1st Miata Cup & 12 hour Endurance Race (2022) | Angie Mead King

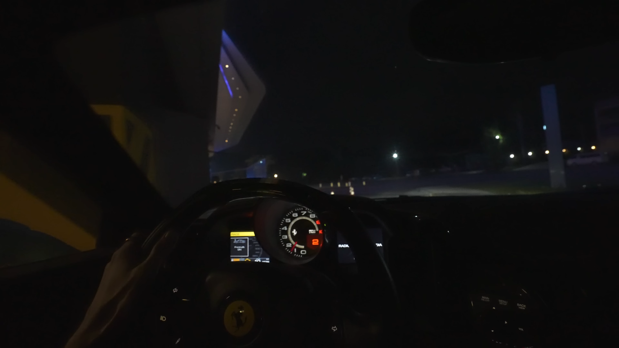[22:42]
It's 4:35 a.m. We are headed down to the speedway.